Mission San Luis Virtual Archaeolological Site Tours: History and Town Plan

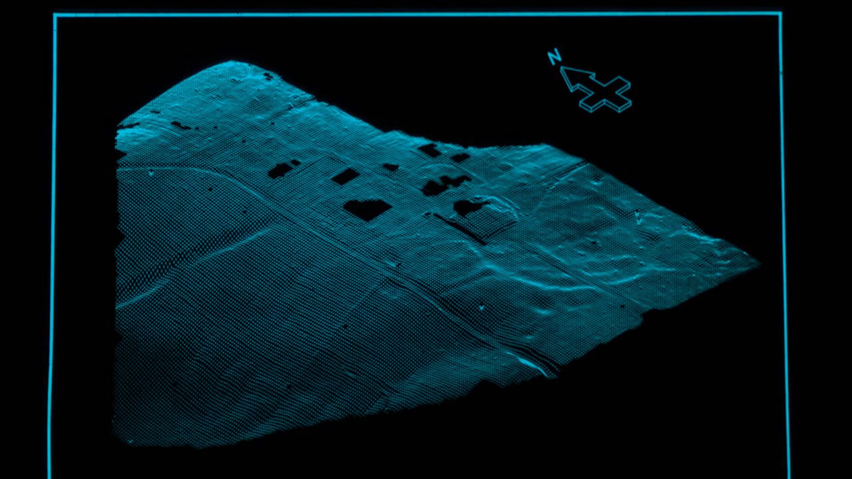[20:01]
There were several important findings. A circular ridge measuring about 125 meters across was recognized at the south end of the property. A flat platform was noted at the southeastern edge of that circular ridge with several depressions around it to the east and south.